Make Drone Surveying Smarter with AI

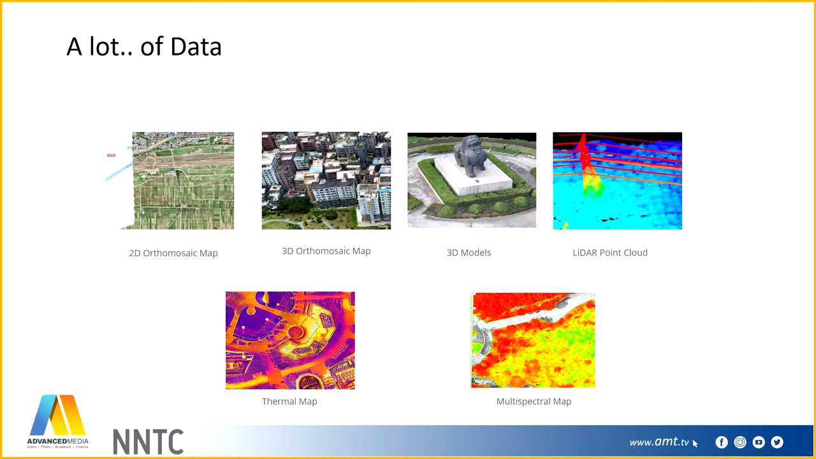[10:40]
map and we have the multi-spectral solution that uh is being used to monitor the crop health this is for agriculture purely for agriculture uh purpose so i want to focus on three uh solutions
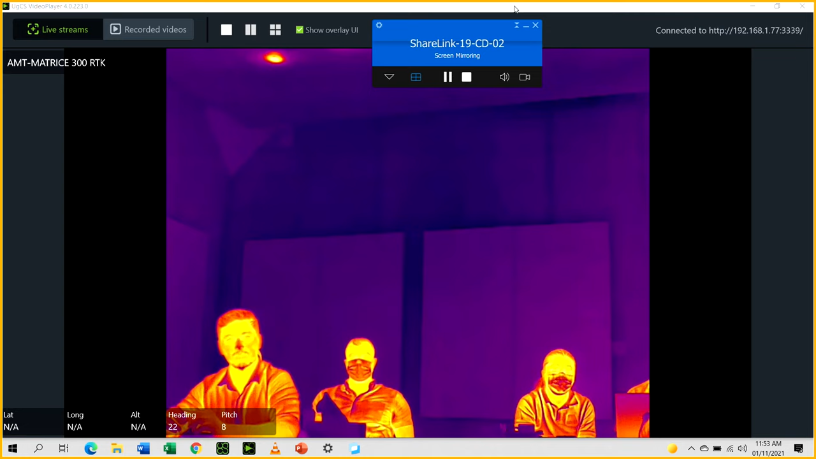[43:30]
can actually connect so since ugcs is just doing the
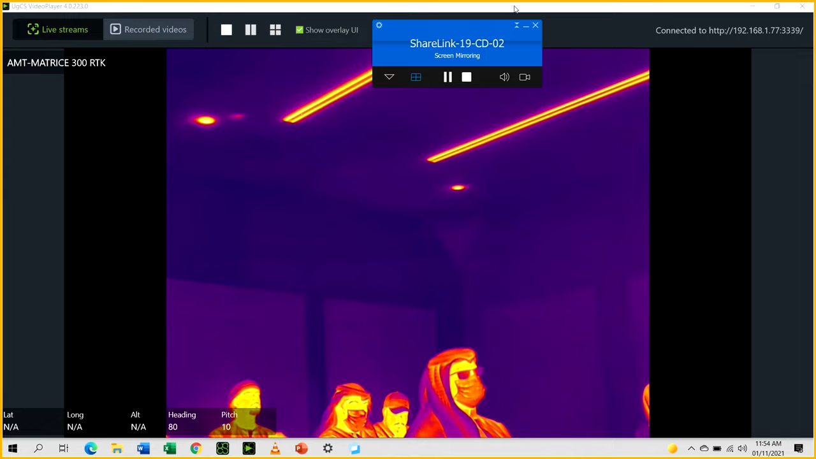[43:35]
restreaming of the of everything which comes from the drone we can connect external systems like typical